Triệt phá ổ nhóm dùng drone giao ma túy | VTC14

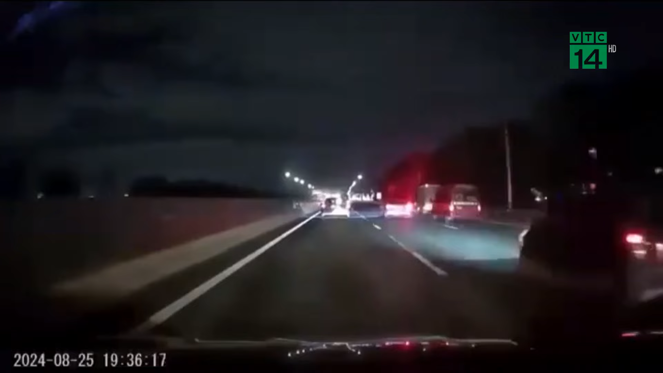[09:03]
Một phương tiện gắn camera hành trình di chuyển trên cao tốc thì bất ngờ ghi lại hình ảnh một xe ô tô màu đen tối màu đang đi ngược chiều ở làn tốc độ cao,
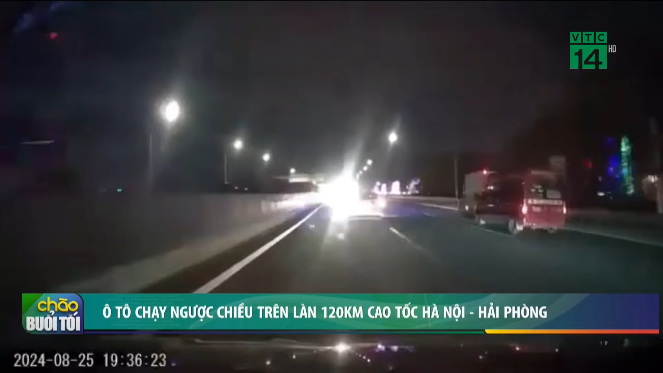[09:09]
tối đa là 120 km một giờ. Vô cùng ghi hiểm, điểm ẩn nguy cơ rất cao xảy ra tàn nạn giao thông. Đáng chú ý, xe ô tô con này vừa đi vừa bật đèn pha với tốc độ rất cao. Theo mốc thời gian hiển thị trên camera hành trình của phương tiện, tại thời điểm xảy ra vi phạm là 19h36 phút ngày 25 tháng 8. Và hiện lực lượng chức năng thì đang tiến hành dựa vào những thông tin trên để tiếp tục điều tra làm rõ của việc.